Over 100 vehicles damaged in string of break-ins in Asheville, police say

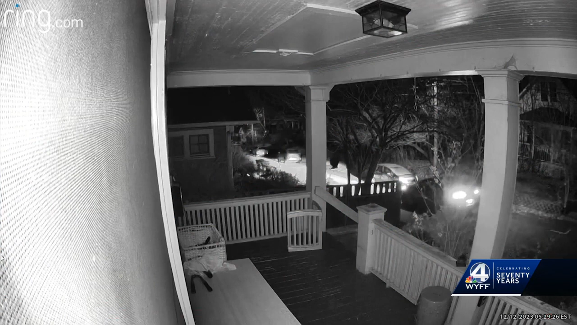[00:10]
It happened across the city over the past week. Video here from a doorbell camera in the Monroe Place area. 106 vehicles are involved.
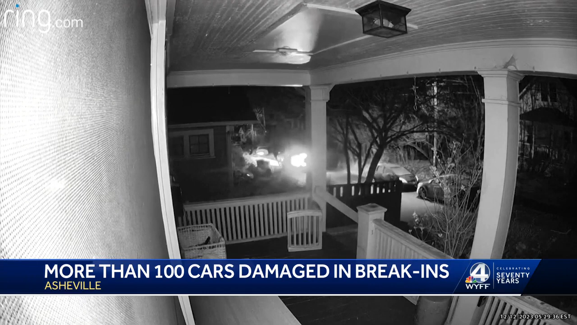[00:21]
Detectives say in a majority of the cases the suspects smashed the vehicles windows but did not take items. Police urge anyone who sees suspicious activity to let them know.